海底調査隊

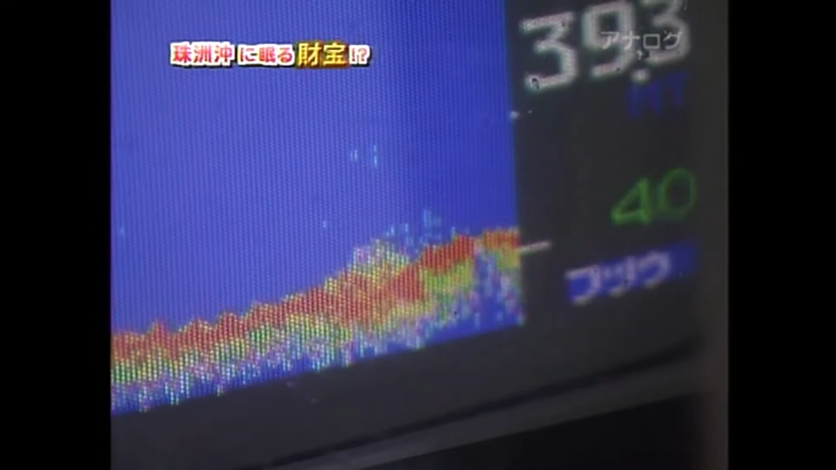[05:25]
魚群探知レーダーにもしっかりと映るんだ映っています